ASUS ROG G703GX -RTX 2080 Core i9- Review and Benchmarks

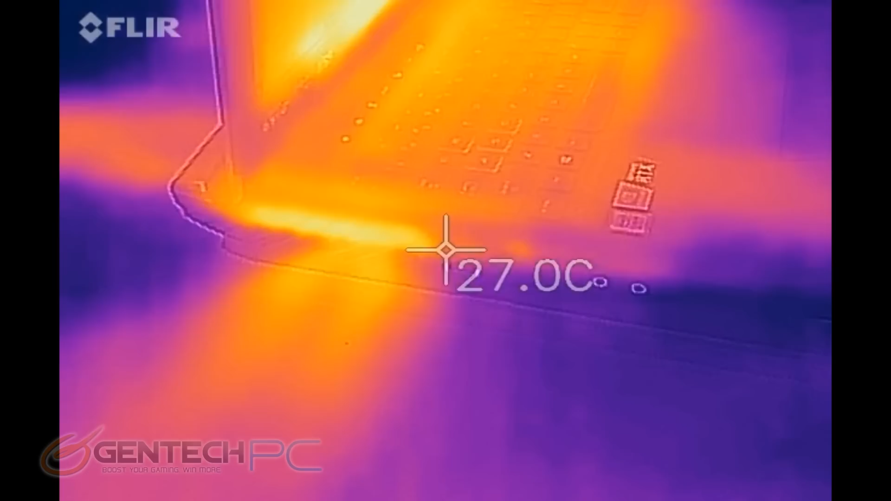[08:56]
On screen: spot 27.0°C
It looks like with all that extra real estate afforded by the larger laptop size, that it's nice and cool where your hands would rest. Near the intake and exhaust vents, we're going to see some higher readings, and you can actually see where the table itself is even getting heated up a little bit.
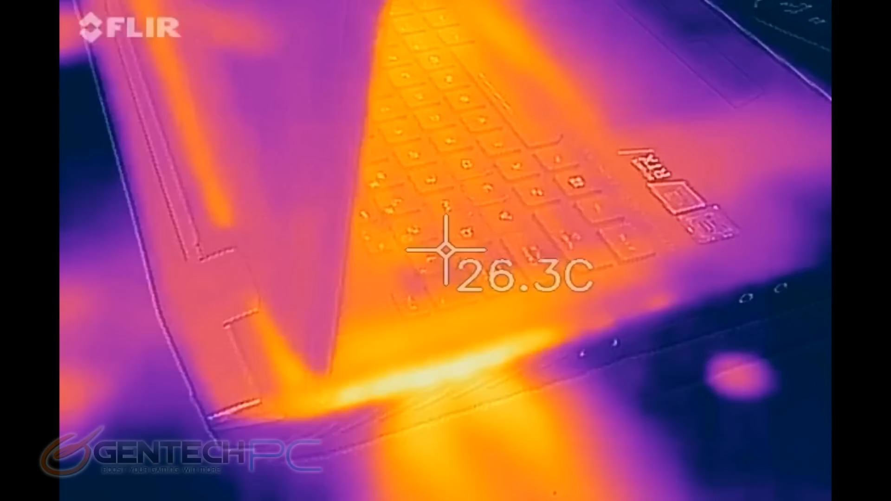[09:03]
On screen: spot 26.3°C
Don't think that it's a bad thing when you see a lot of heat coming out of the
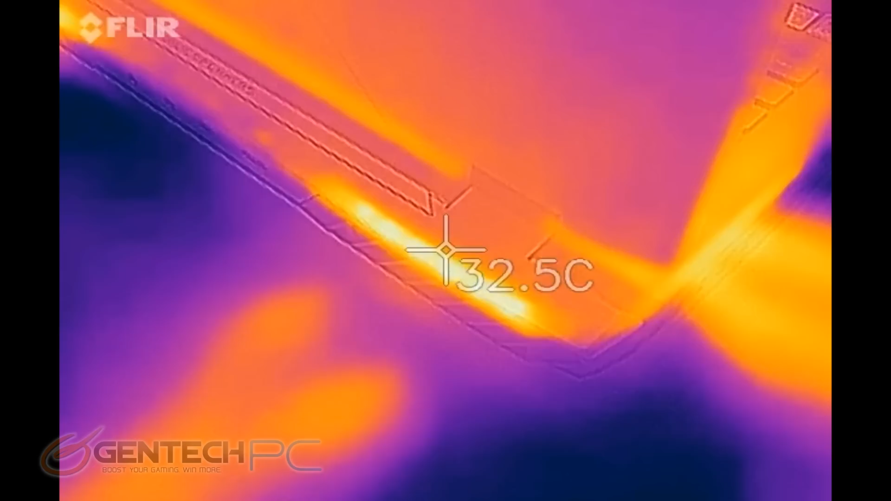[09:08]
On screen: spot 32.5°C
laptop or high readings because that means the laptop is getting rid of the heat, and that's a good thing.
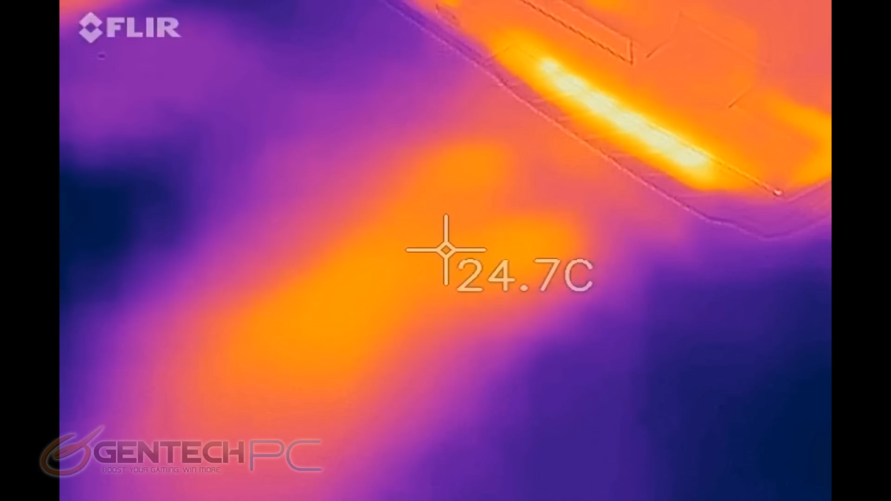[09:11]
On screen: spot 24.7°C
As far as how to best evaluate these temperatures,
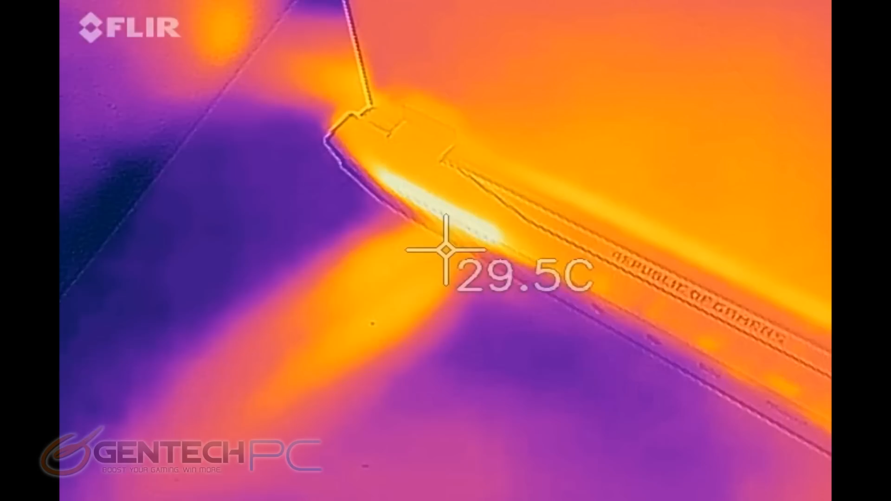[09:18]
On screen: spot 29.5°C
the best thing to do is to take a look at some of the other reviews with the systems that are similar to this one and compare them between each other, and then you'll know which one is doing better or worse.
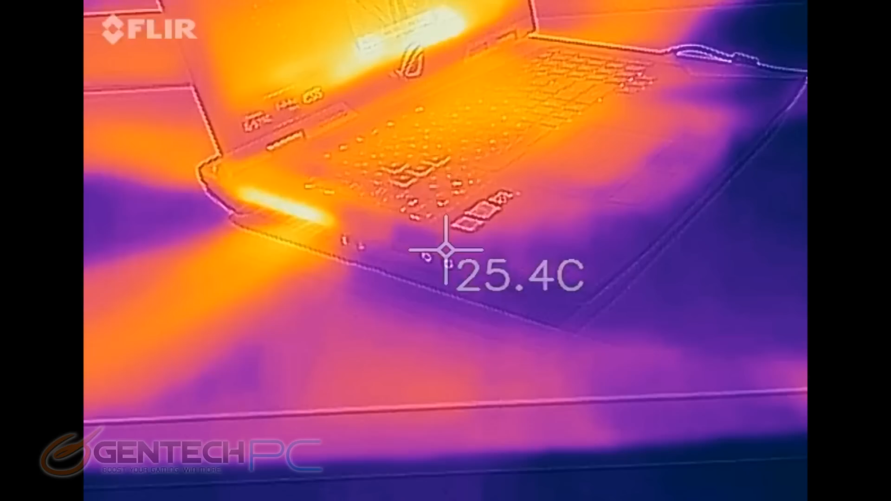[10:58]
On screen: spot 25.4°C
You can see the heat is being thrown out of the system quite considerably harder than before.
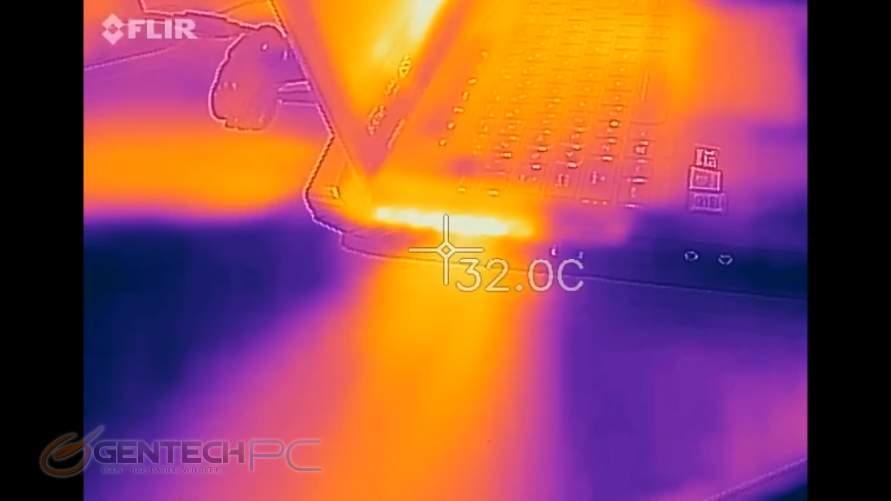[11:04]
On screen: spot 32.0°C
The entire tabletop surface is just covered in the heat. And you can just see the heat is being thrown out of both sides of the laptop, so it's definitely getting a lot of the hot air out of the system and hopefully keeping those components nice and cool.